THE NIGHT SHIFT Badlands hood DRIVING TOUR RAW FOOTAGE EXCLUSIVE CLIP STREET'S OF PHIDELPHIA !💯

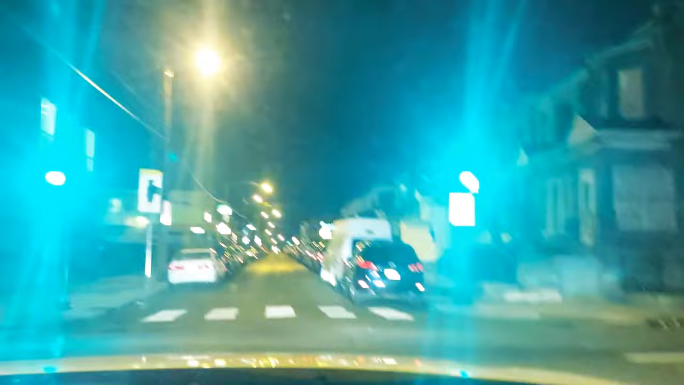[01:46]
She might as well take it, you might, you're in the middle of the street, it's red. Might as well. Yeah, don't kill the people man, don't kill the people dog. Y'all already know, y'all already know. We gangin' through the city. North Philly. Skirt. Whoa, what's that? What was that? CRV? Oh, you see how I identify that shit straight up from the gun bus. Yeah, get one of the hood stunts. Get one of the hood stunts.
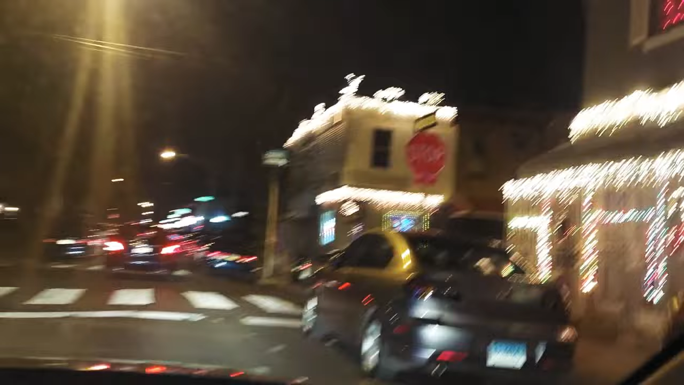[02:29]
Show the houses. We gotta give respect to these houses. Yo, ay, yo, ay, yo. Hold on, shout out the window. Hey, yo, we gotta acknowledge these houses down here.
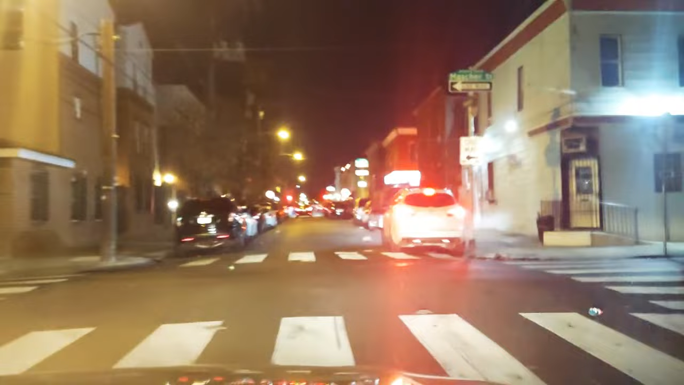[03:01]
It's about to be Christmas. Watch it, watch it, watch it. Nowadays, it's like when you get older, you don't even want to expect nothing. Y'all already know we mobbing through the city. Mobbing through the city. We on Front Street, y'all. Second. Oh, yeah. We on Second. My bad, y'all. I got that. I got that wrong.
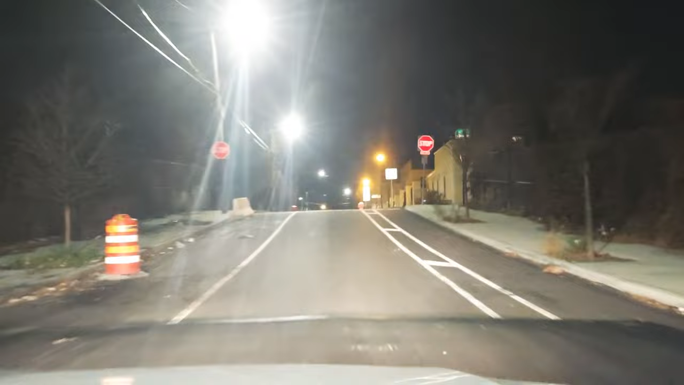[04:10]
Yeah, man. Listen. You're gonna do your thing, bro. Do your thing, bro. Make sure you don't crash, bro. Make sure you don't crash. Speed bump. That's right. Yeah. . . . Thank you.